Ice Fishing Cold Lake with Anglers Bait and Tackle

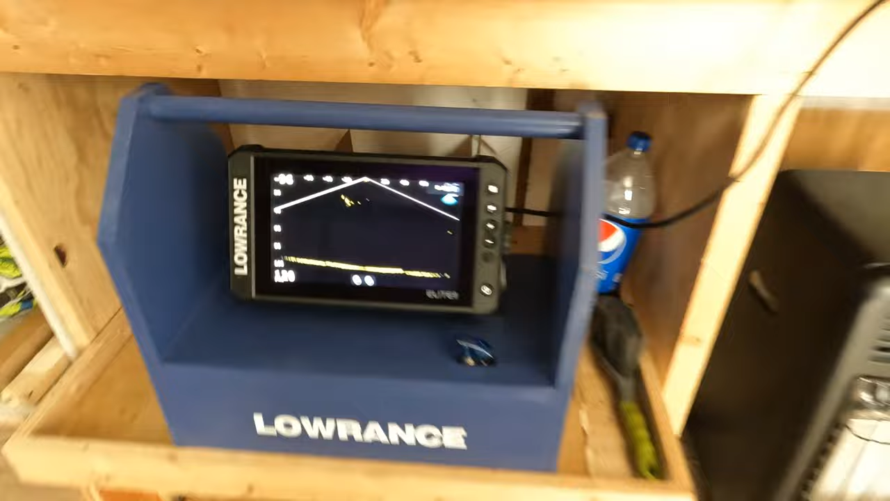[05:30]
cool we'll be able to see that he's gonna start coming well now we got a bunch of bubbles on that target we're almost a floral give me one sec I'm gonna try to just melt that